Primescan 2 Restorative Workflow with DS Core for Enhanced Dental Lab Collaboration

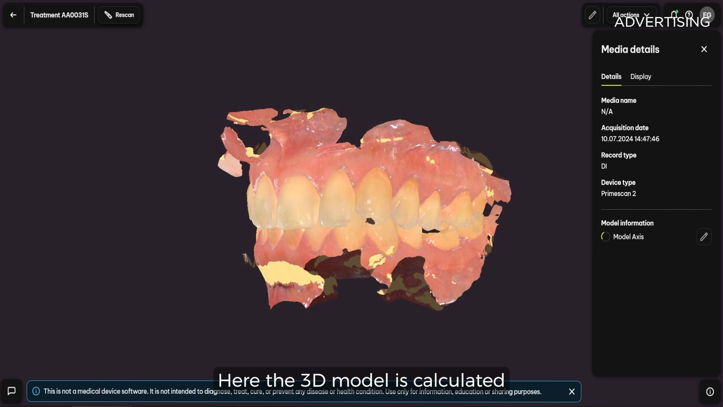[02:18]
Here the 3D model is calculated and I can immediately see the contact points.